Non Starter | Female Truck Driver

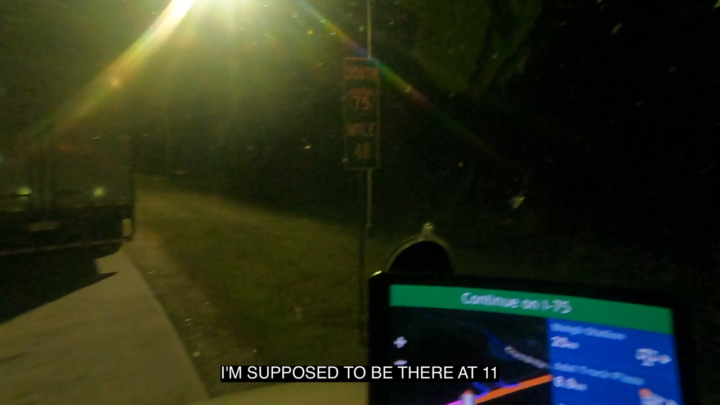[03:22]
11 you can see i had to make a spot on the exit ramp